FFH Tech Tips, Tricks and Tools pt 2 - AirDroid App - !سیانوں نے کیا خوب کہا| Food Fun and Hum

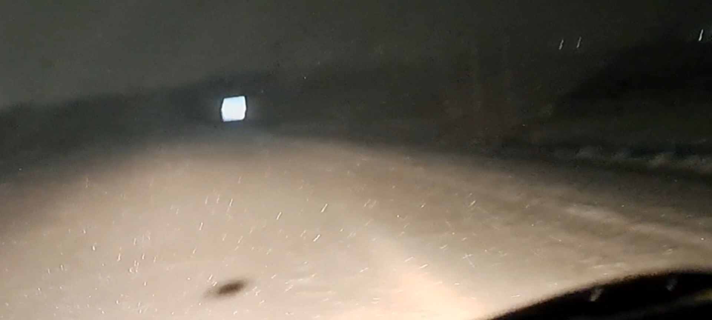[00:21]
जो दोस्तों यह आप देखें जो रोड पे चमक हो रही है यह स्नौ है जब थोड़ी सी वो होती है ना इस तरह से स्नौ जो है